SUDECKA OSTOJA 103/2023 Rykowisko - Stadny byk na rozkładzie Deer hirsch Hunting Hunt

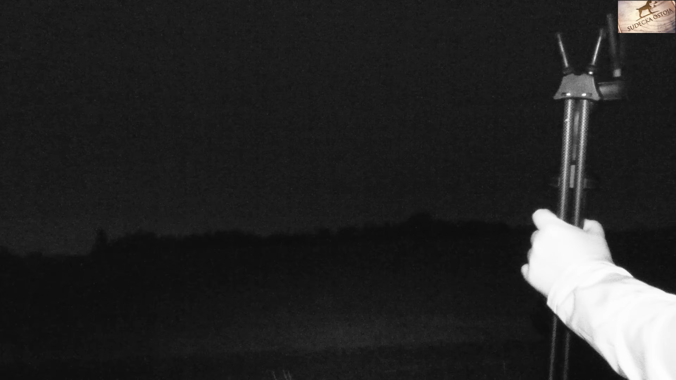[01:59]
O, już przyszedł chyba, to już go będziemy widzieć zaraz. Kończę i patrzę na byka.
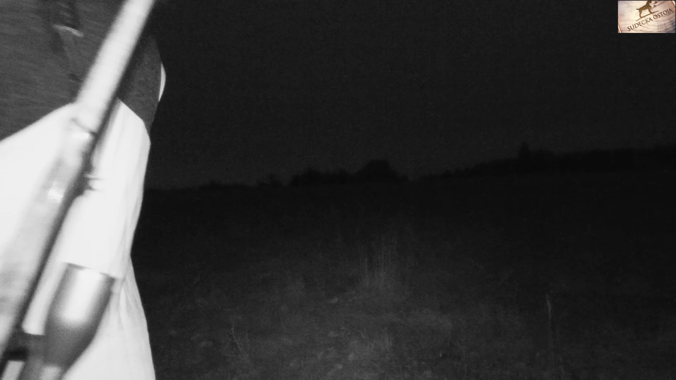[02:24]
Słuchajcie, zaryzykowaliśmy, podeszliśmy jakieś 120 metrów w głąb łąki, chowamy się za balotem,
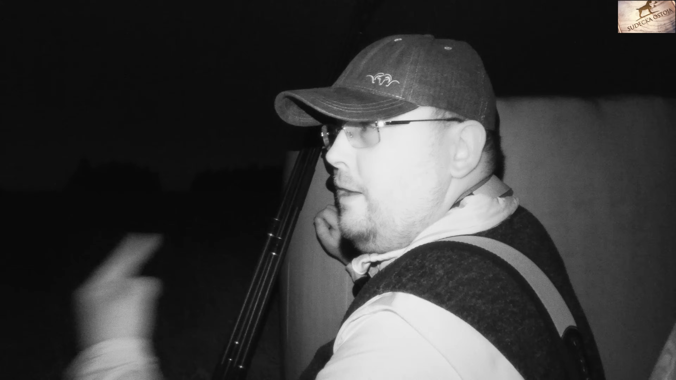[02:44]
przed nami ryczy z 6 byków, cały czas ryczą, to są łąki z jednej strony za Michałem, jest duży kompleks leśny, a tam gdzie one ryczą jest mniejszy, myślę, że tam na pewno coś zejdzie tego mniejszego kompleksu, ale może będzie szansa, żeby je ponagrywać tutaj, słyszycie w plenerze, jak one tu ryczą. A nie chcę, bo już mamy z tych jeleni jakieś 120 metrów od balota do balota. Udało się podejść, zobaczymy. Może się uda jeszcze za dnia je tu nagrać.